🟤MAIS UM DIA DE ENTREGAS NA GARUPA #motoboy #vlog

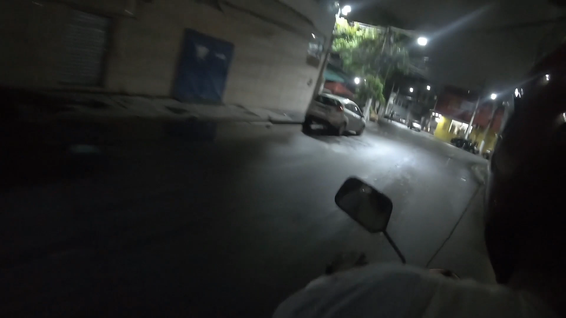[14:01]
São os meus segundos irmãos Direita É São os meus segundos irmãos Meus inscritos Minha segunda família, né Muito obrigado, galera Agora Vamos que vamos, galera Chegando lá a gente se fala Que é um pouquinho de chão, né Valeu, galera A esquerda aqui,
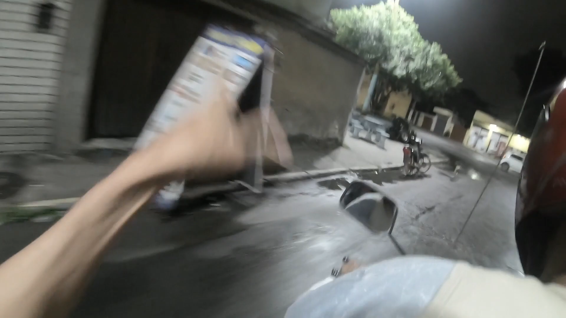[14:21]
ó É, o buraco é aqui Eu sempre caí nesse buraco É aqui mesmo
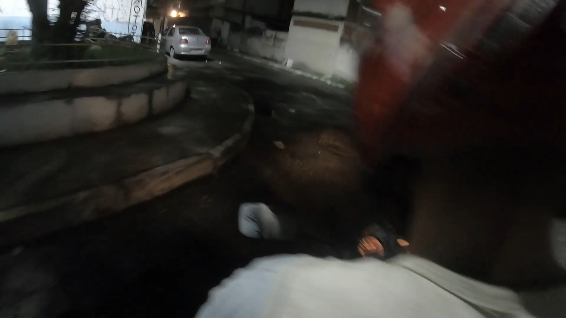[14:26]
Vamos embora,
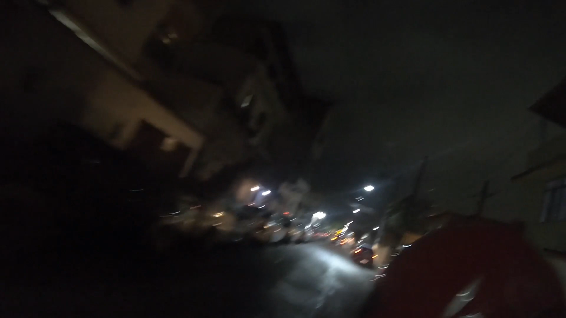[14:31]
galera Vamos embora Que já tá a noite Que já tá ameaçando chover aqui Agora tá fechando o tempo mesmo Vamos embora Fui, galera Daqui a pouco a gente se fala